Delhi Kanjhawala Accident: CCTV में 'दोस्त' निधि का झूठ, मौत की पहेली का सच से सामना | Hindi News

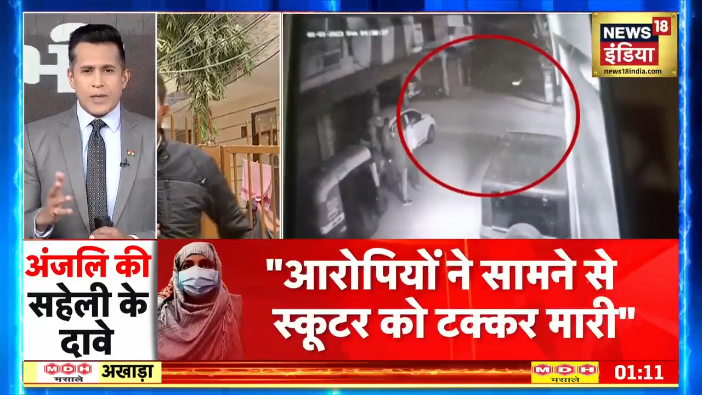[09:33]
जु क्युक्य उस गाड़ी की एरीद्गर्द 645 लो खड़े दिखाई दे रहे हैं यह 45